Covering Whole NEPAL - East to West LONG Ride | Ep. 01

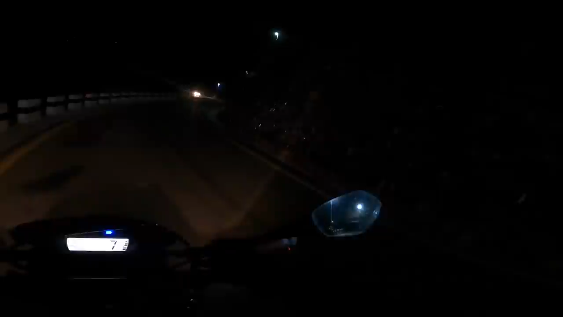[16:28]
गोप्रो में तो क्या ही नज़र आएगा, थोड़ी लाइट मारूं, ये देखो लाइट में नज़र आ रहे होंगे, ये यहाँ पर आके एंड हो रहा है, ये छोटा सा मंदिर बना हुआ है, ये लाइट के नीचे यहाँ पर ख़त्म।